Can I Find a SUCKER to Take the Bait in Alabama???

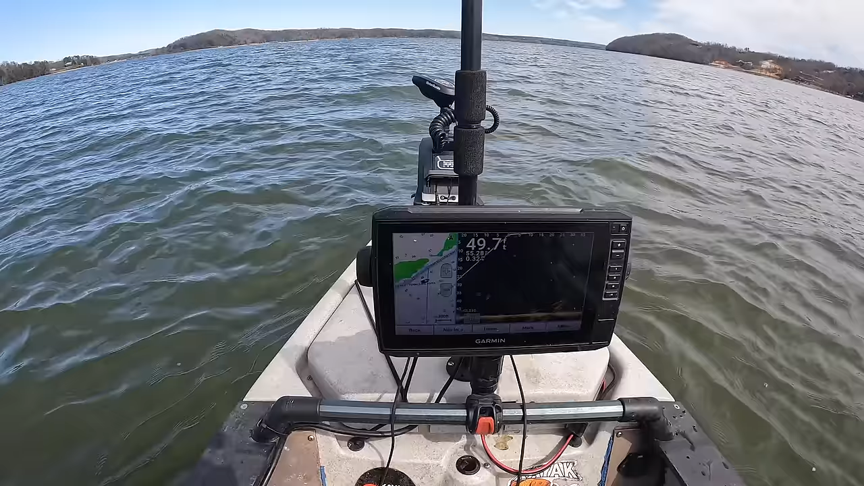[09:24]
right quick but what I'm trying to do is just work this brake line on the edge
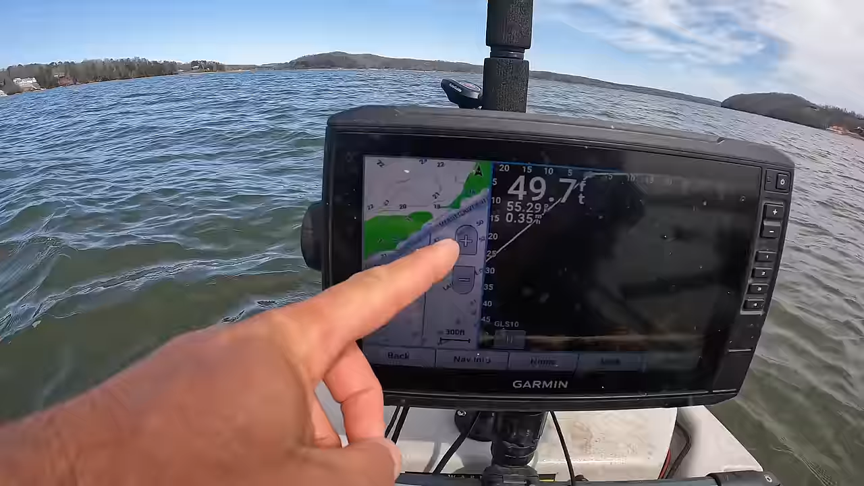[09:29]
of this ledge it comes up over here and you've got what looks like kind of a deeper flat here 20 some odd feet where it comes up on the shelf but I'm on the bottom
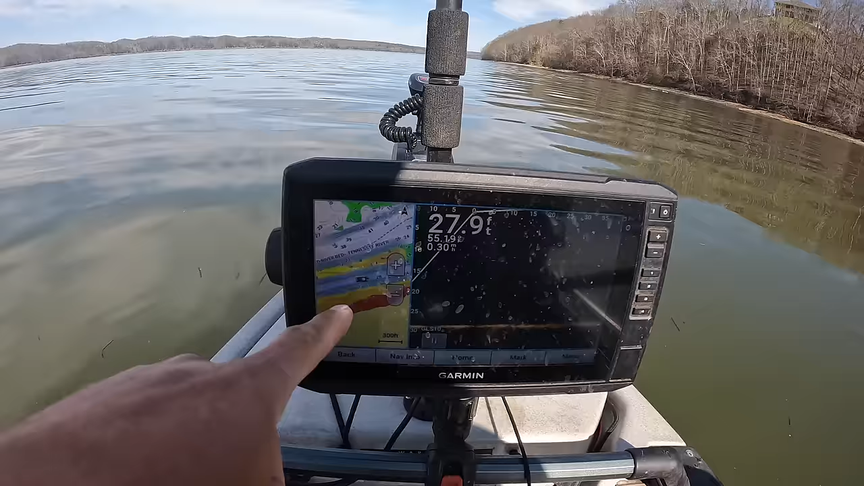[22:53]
I'll show you here on the graph there's a little cut that comes through here it's not very wide you got the shoreline over here follow it for a stretch we'll hit different depth here and see what's going on in here but